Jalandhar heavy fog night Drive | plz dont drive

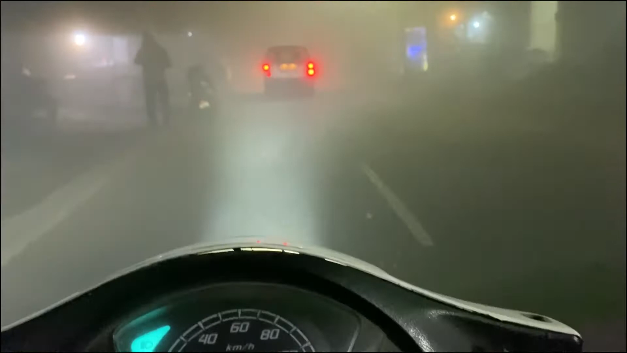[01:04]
कुछ देख ही नहीं रहा कि
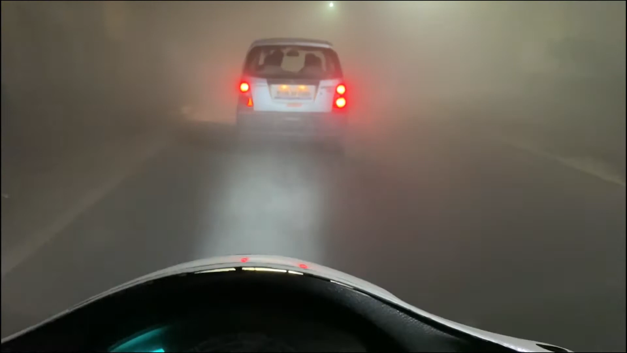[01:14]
वो देखो अगला कार वाला भी गोली चल रहा, सिर्फ 10 की स्पीड से,